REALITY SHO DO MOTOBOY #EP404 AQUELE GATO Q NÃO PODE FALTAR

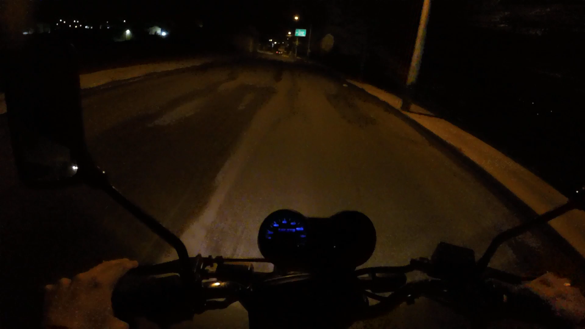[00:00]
Sararara, vem galerinha do YouTube, está começando mais um reality show da Votaboy, moleque! Novamente, fazer uma entreguinha ali na Rua das Carpas, Salto de São José.
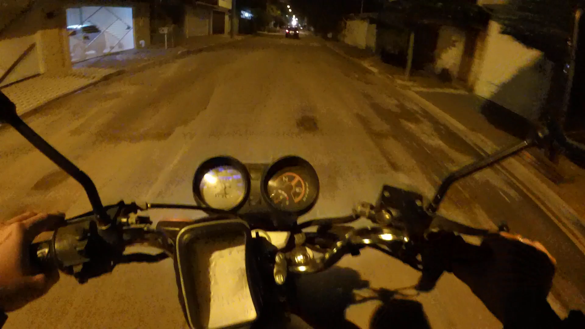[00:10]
Vou meter um gatão nervoso pra ir nessa entrega aqui, porque esse número é número baixo. E por onde eu vou, dá pra meter um gatão e já vou sair logo na casa da mulher.
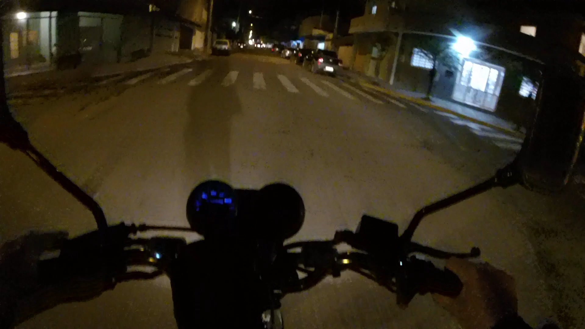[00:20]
Rua das Carpas, número 37, moleque. Tá ligado, caixão, louco! Então, o que que ele vai fazer? Pegar, seguir reto a avenidinha ali, taca-le-pau, sobe ali, pá, pum, chegou na entrega, né, moleque? Ah, cachorro!
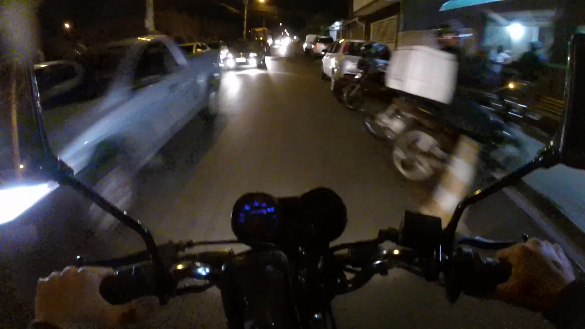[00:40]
Opa, ô, ô, cuidado, cuidado, cuidado, lombadinha, ô! Tacou pra baixo e rola o carro, doidão! Ih, uh, uh, moto tá quase na reserva já, vixe, vixe, vixe, coloquei 10 lão hoje, deu nem pro cheiro. Taca-le-pau, Rony, taca-le-pau, que agora vai começar a estralar as entreguinhas. Taca-le-pau! Rua das Carpas, número 37. Tamo quase chegando, quase, quase. Setinha pra direita aqui, ó, olha pra baixo pra ver se não tá vindo o carro.
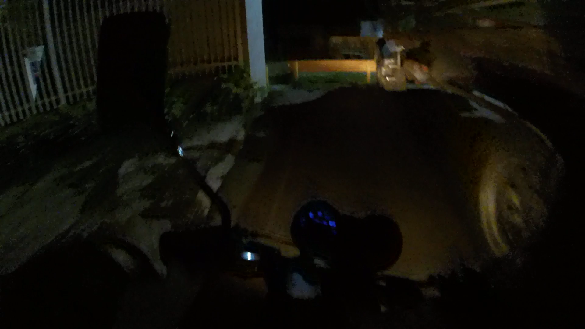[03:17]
Cê cometeu louco de vez em quando. Nessa entrega, né, parça? Ainda vai conhecendo os caminhos e vai metendo os gatos. Já era. Entrega feita, cachorro louco. Passa lá no piloto, vê se tem mais alguma entreguinha que eu tô indo lá pro laguna agora. Vou ver se tem alguma entreguinha. Se não tiver, aí pega e faz, moleque. Agora, se tiver, ele já pega o braço e leva junto. Pra fazer junto com essa aqui. Tá ligado? Malandro é um gato, né, cachorro louco? Reduzidinha.
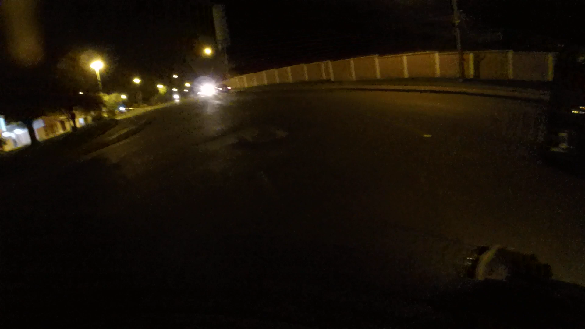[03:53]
Um, o motinho tá vindo. Ai, quase batindo aqui, ó. Moscando. Vamos dar certinho que nós já vamos bicar aqui, fio. Vamos, motoca. Eita o buraquinho. Tá com aquele pauro ali, ó. Uh, uh, uh, uh, uh, uh, uh. Tá ligeiro por aqui, ó. Que aqui é perigoso, cara. Esse cara da frente aí tá doidão com a moto.